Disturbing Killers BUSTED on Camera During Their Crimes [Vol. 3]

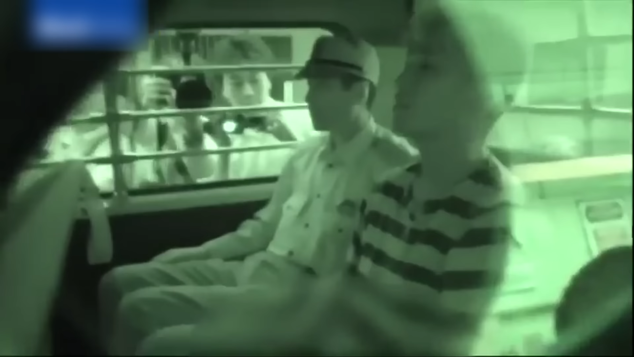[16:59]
A former worker at the facility, Uematsu later surrendered to the police, and he now sits on death row.